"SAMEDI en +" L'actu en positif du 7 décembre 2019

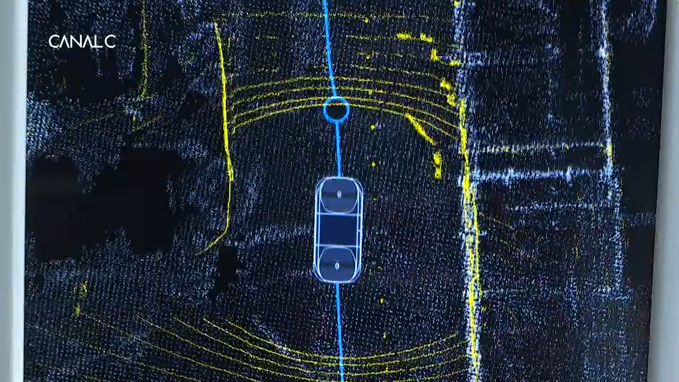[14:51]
Comme on peut le voir sur cet écran de contrôle, on se trouve à bord d'un petit bijou de technologie.